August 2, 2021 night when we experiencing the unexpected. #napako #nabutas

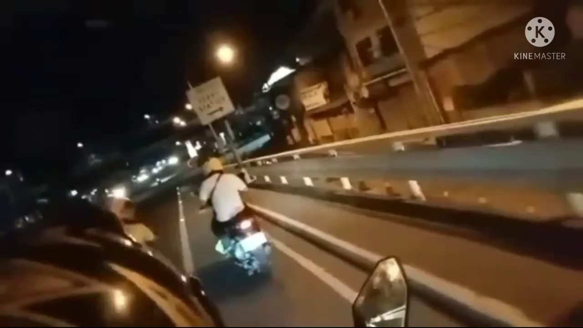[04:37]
Ayan o, gumigigawang-gawang po ako. Kaya ang ginawa ni Jubel is bumaba talaga siya ng motor. Kasi ayaw namin na masira pa yung motor. So, ito. Thanks God. Dito na kami sa may life homes.